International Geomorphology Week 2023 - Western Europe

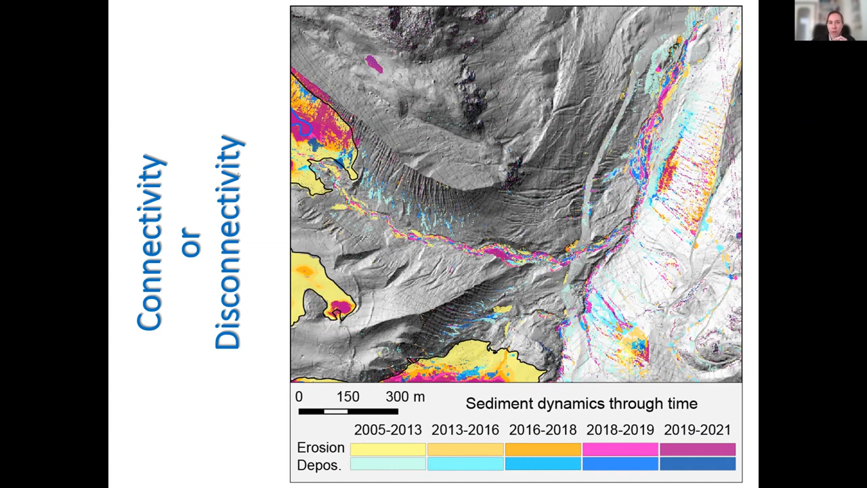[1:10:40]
So even if the moraine is producing sediment, it looks like this sediment is not being delivered to the fluvial system. So in the end, what should we expect for the future in terms of sediment yields?
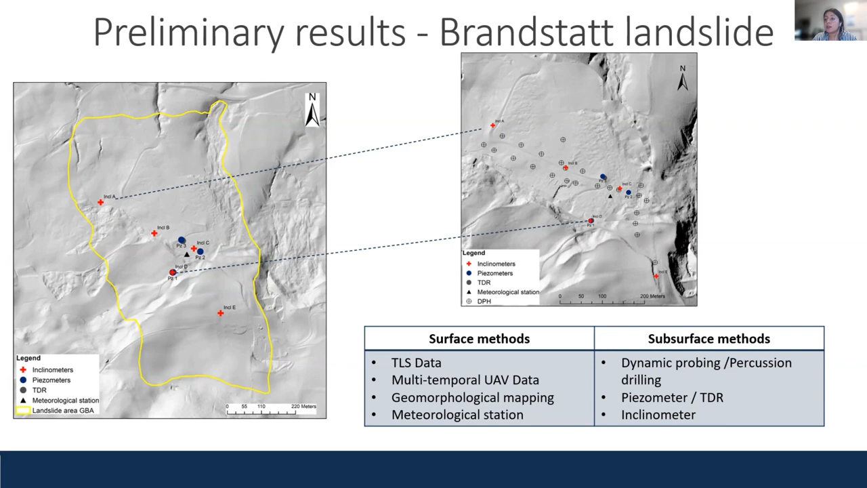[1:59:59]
In the last year, we were able to install five inclinometers, three piezometers, TDR sensors, and a meteorological station there. In addition to that, we did some dynamic probing and percussion drilling to have a better understanding of the sliding material.
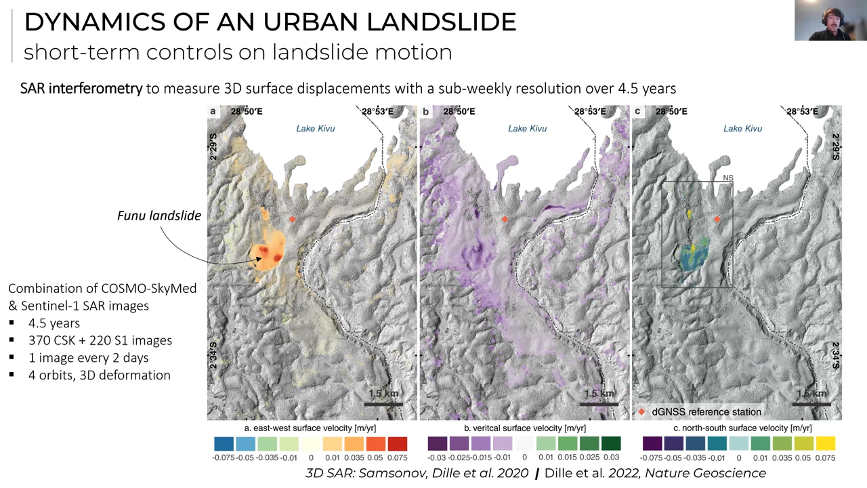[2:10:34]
Inside it you see you have different spots where you have higher deformation pattern. I won't go into detail here, but that's also quite interesting to see, to analyze the mechanism of the landslides and how it changed. What I will show you is time series of displacements over time that we will compare to poor water pressure.